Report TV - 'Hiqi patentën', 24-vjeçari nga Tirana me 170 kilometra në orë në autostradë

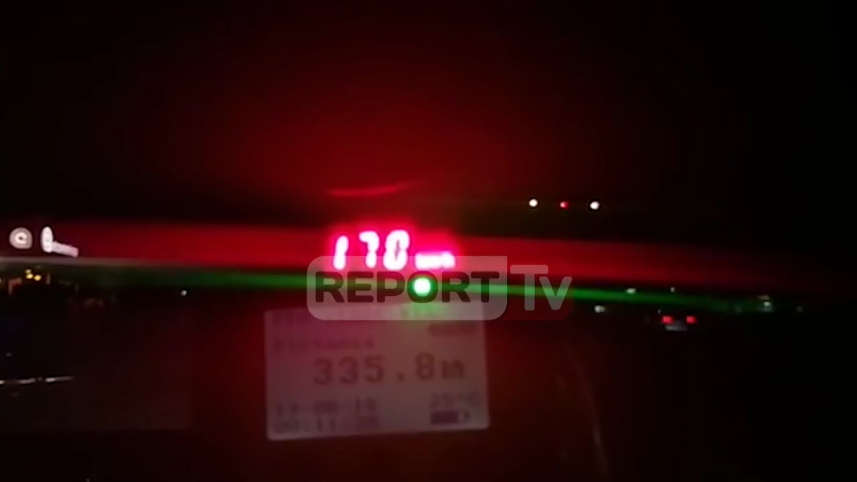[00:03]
9 shofer që lëviznin me shpejsi 150 dhe 170 km në orë në autostratën Tirandurës u është hegjër patenda ga policia rrugore, me snadër e sështunës.